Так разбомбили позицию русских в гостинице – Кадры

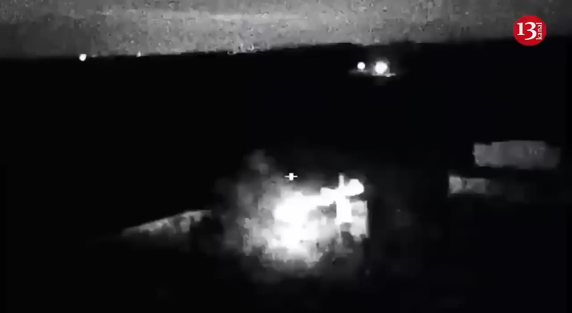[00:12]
Вооруженные силы Украины нанесли удар ракетой Химарс по командному пункту оккупантов, расположенному в здании гостиницы в оккупированном городе Хрустальной Луганской области. Об этом сообщают украинские СМИ.